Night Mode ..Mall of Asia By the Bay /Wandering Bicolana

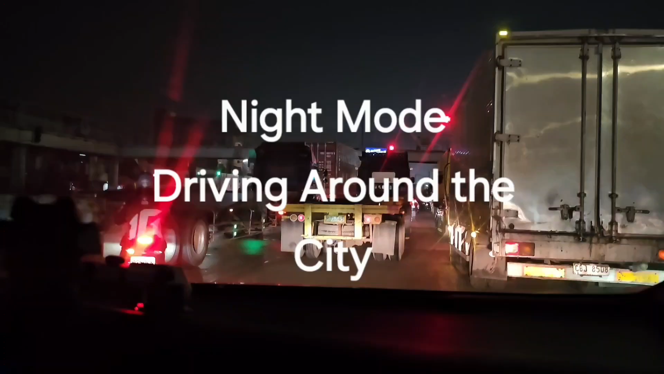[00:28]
Yeah, time is 8:30 ng gabi.
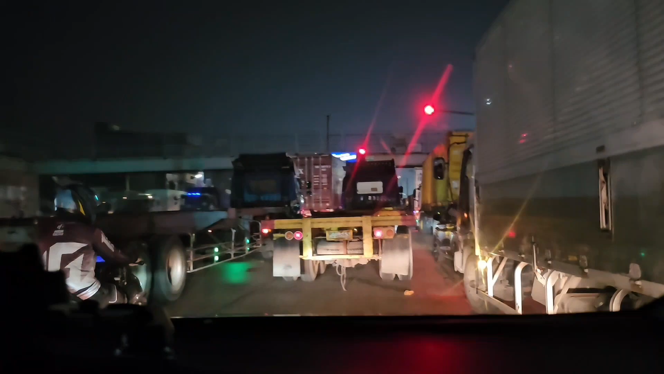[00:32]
Super traffic dito sa Road 10. Pierre. Ah, marami kasi nag-U-turn. Yeah. O nga, no. Ito lang mo. Bayan, o.
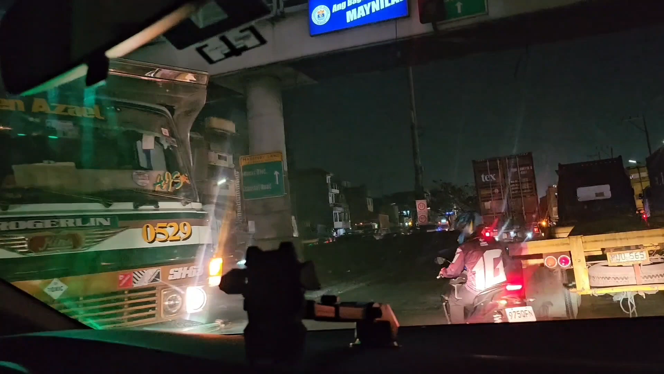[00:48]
Sa salubong na to.
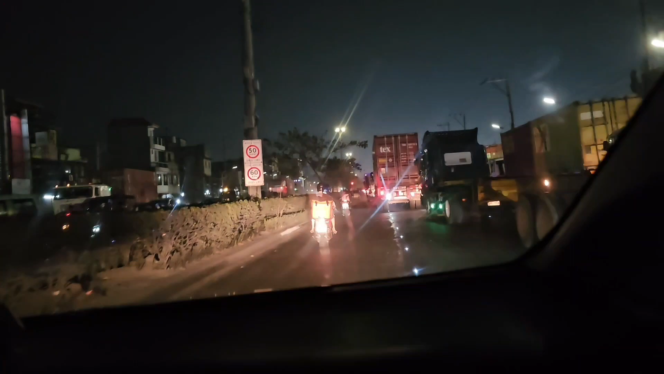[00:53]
So, punta kami ng Rojas Boulevard. Grabe ang traffic, o. Yan, o. Halos magkis-kisa na yung mga truck, ko. Ano to? Ito pa tricycle. Yan, o. May nasira pang, ano. Tricycle.
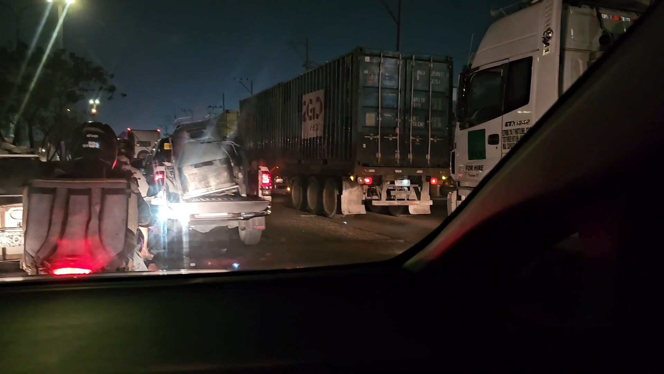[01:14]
Mukhang ayan nakaka ano. Mid-senior. Pila. So, pila-pila ang ano? Truck dito.
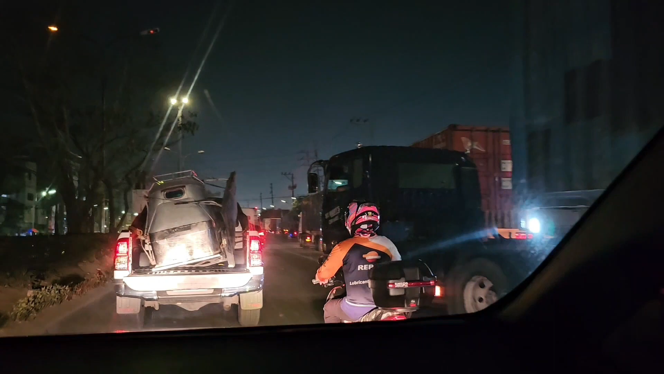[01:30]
Papasok sa pagkakil. Papasok sila sa pier kaya pumipila sila. Ayan. Pila-pila.
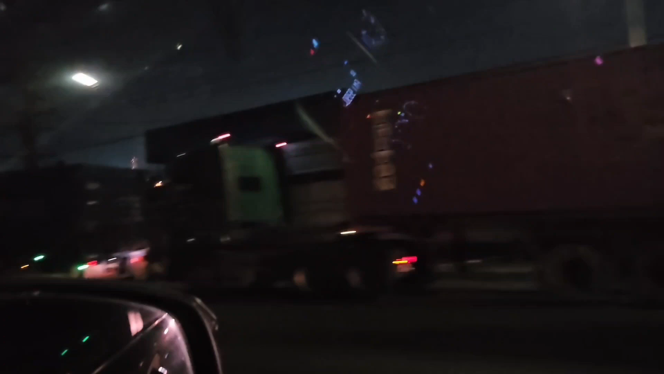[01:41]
Naka-line up na sila. Kaya pala traffic. Ang ganda ng runway. Oh. Parang runway siya.
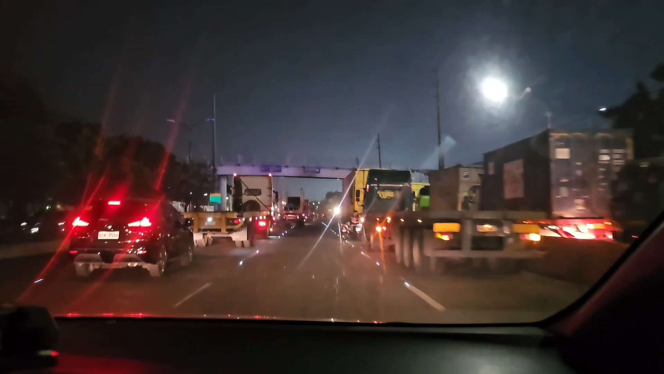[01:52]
May ilaw yung mga yung kalsada. So para alam mo yung line mo. So akala namin nakalagpas na kami sa traffic. Pila pa rin pala. Ay, okay. Wala na. So... Nasa na tayo. Ito yung mga poste ng ano gagawing ano ulit. Skyway.
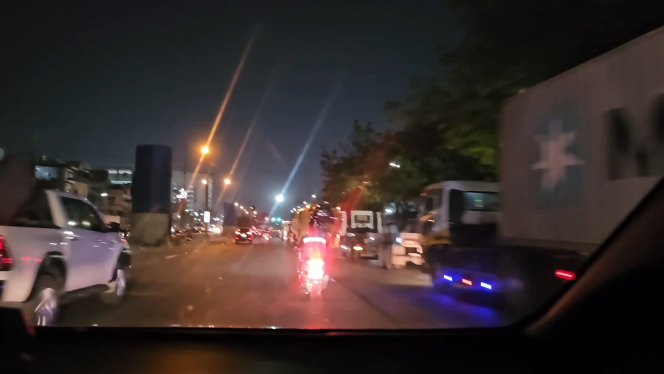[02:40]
Traffic again. Oh, to mga motorbike na to, motorcycle eh.
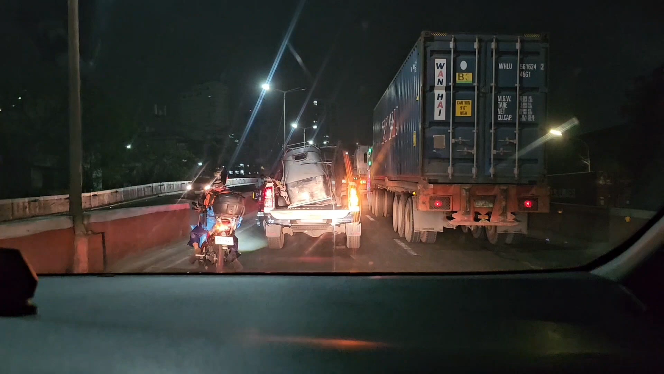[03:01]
Ano nangyari dyan? Aksidente? Oh, may ano?
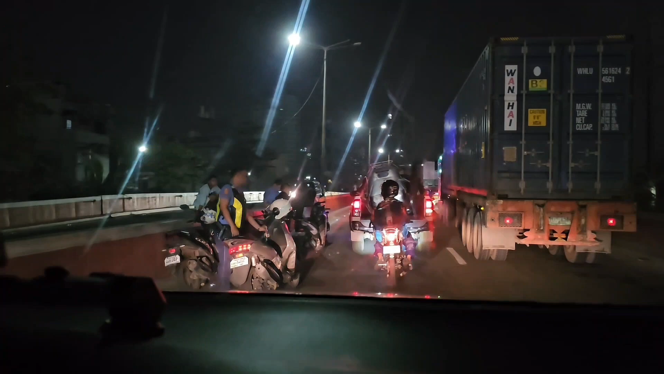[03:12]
Checkpoint. Huli kayo.
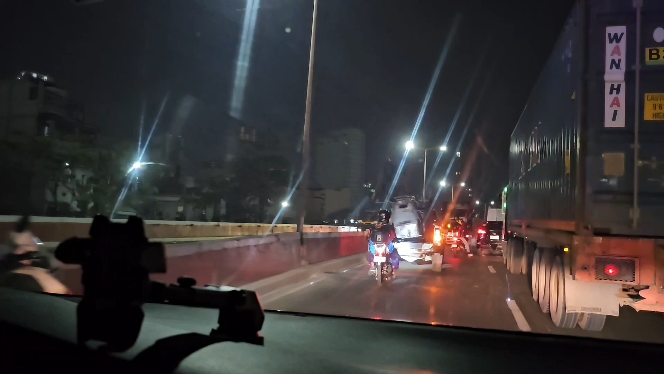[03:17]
Wala kayong mga helmet. Nagkaroon pala ng aksidente yan. So yung motor ay kanasagi ng ano, truck. Kaya may police. Ayan. Sa harapan namin may police.
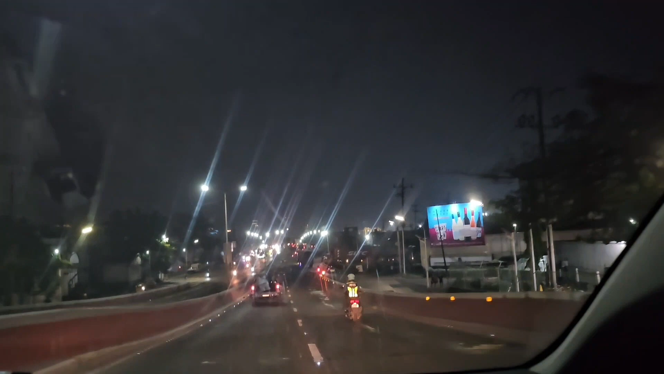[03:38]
Ayan. So nakababa na tayo ng ano?
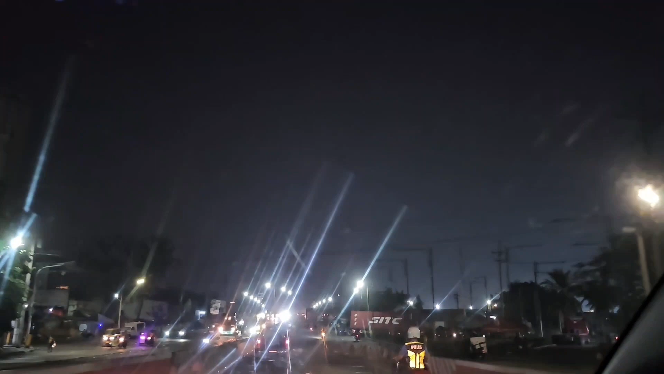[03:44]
Delpan Bridge. Puro mga container van to. Mga karga-karga.
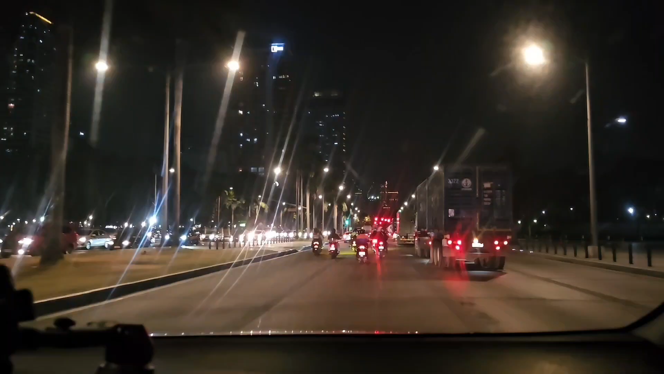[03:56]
Tingnan na kami ng luneta. Ganda na mga ilaw-ilaw sa luneta. Siguro hindi gumagana yung ano, fountain doon. Traffic pa din. Ayan.